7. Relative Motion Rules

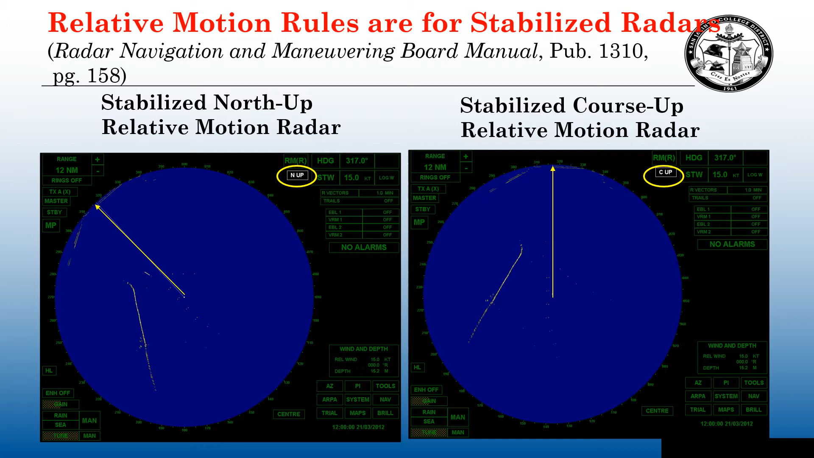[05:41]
On the north-up stabilized relative motion radar, the picture on the left, this would be considered an up-scope target, and this would be considered a down-scope target. The unstabilized head-up relative motion radars, these rules do not apply. It has to be a stabilized radar.